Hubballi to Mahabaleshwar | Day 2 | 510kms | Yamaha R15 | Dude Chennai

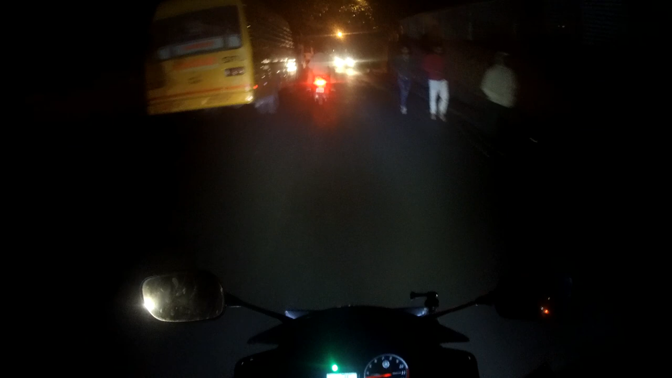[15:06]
So we are reaching the hotel and it is 700 meters away from here.
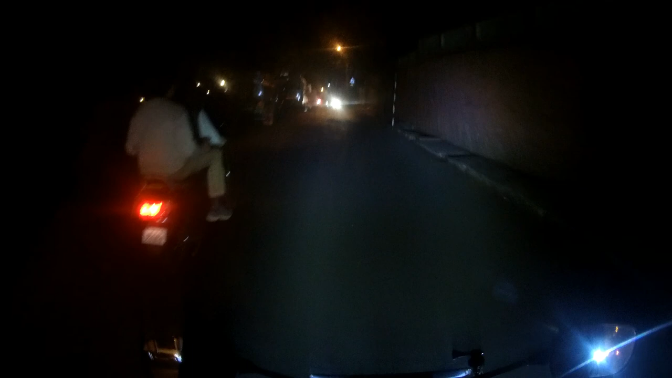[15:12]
200 meters la, hey, Citrus Hotel.
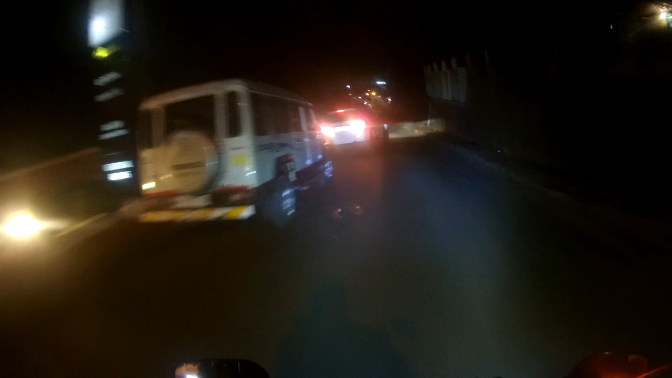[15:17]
Hey, umbo congested arga. Main Mahabaleshwar city ku lonto.